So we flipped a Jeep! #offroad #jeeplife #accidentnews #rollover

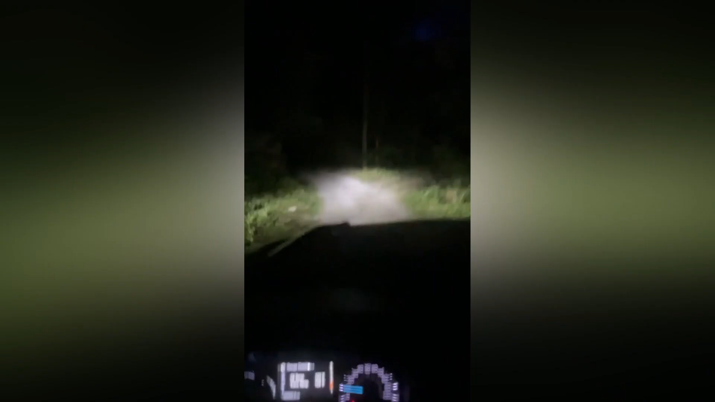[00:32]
Rolling down my long ass motherfucking driveway. Yeah, buddy. Fucking hell.
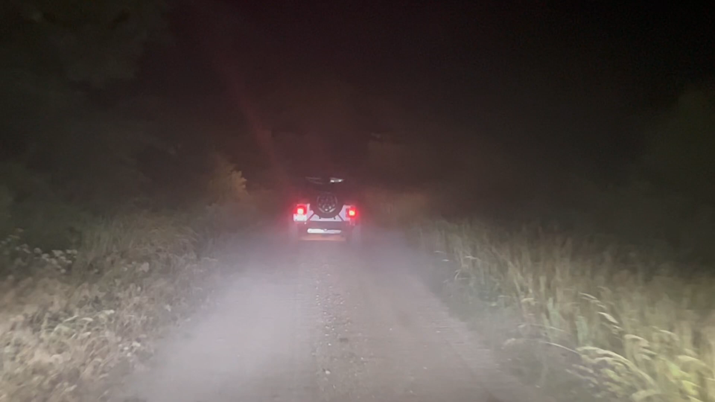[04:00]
Driving down the road in a rolled over Jeep. Love it, baby. Love it.
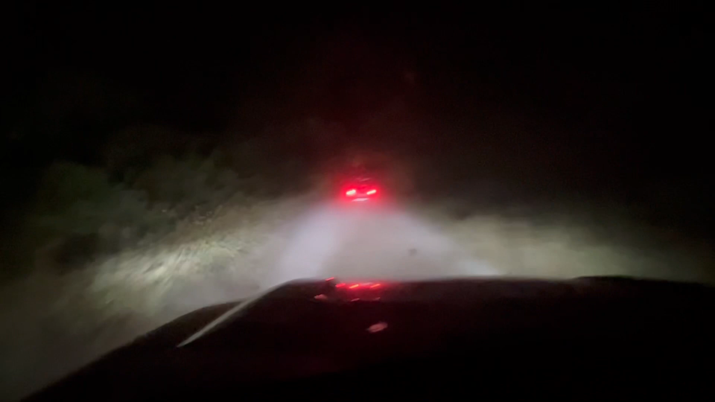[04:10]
Tail lights working. That's some funny shit right there. Another adventure with Ramblin' Rick. Clogging the air filter up on a dusty road out here. Holy shit.
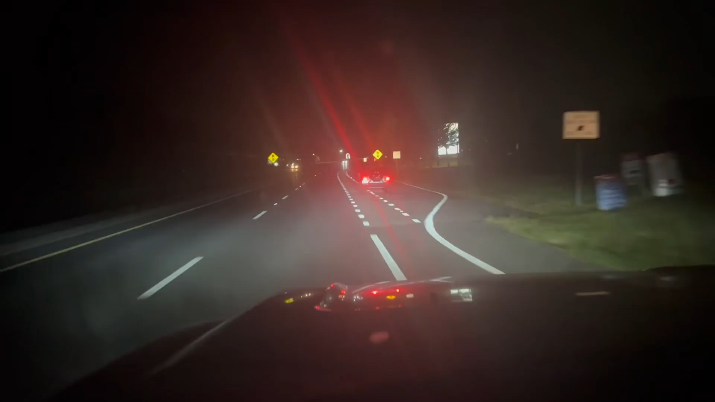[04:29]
Tail lights working just fine.
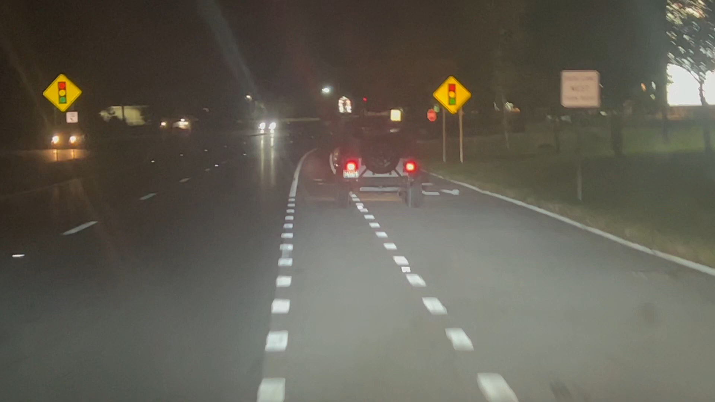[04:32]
Never know, that thing just rolled the hell over. I guess the brakes are working too. Jesus.